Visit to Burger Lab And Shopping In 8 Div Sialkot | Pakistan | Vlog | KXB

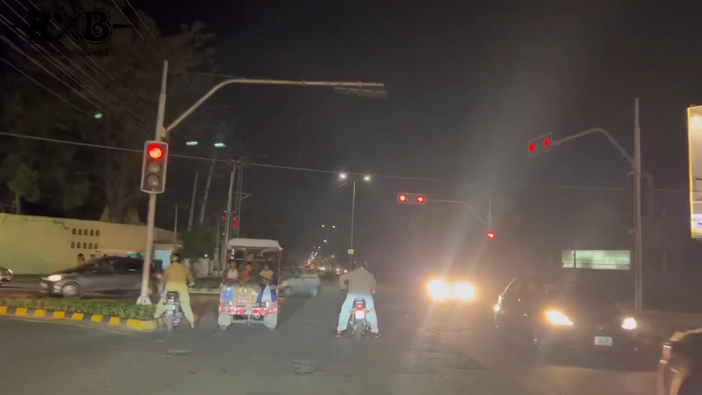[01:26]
यहां से हम स्टेट जाएंगे लेकिन माचला इधर आप सिगनल आफ है तो मैं आपको दिखाता हूँ पूरा यह जोग का जनी व्यू
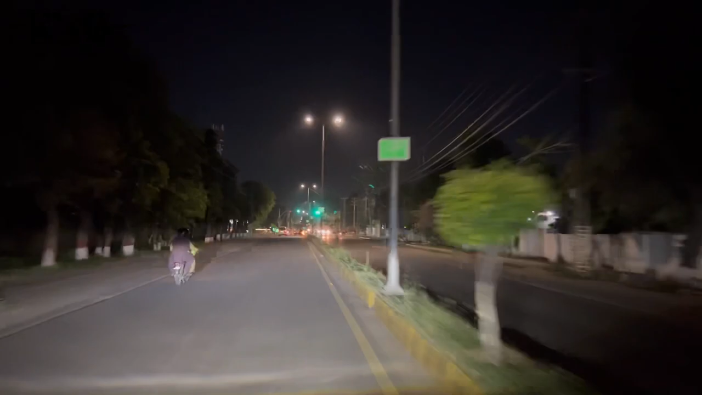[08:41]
करता हूँ मिराज का जो विलाग है आपको बहुत पसंद आया होगा तो ये जनाब हम अब वापिस जा रहे हैं तो ये उसी चोक में हम आ चुके हैं जहां ये टैंक पाकिसनी आर्मी का टैंक आपको मिलेगा ये देख सकते हैं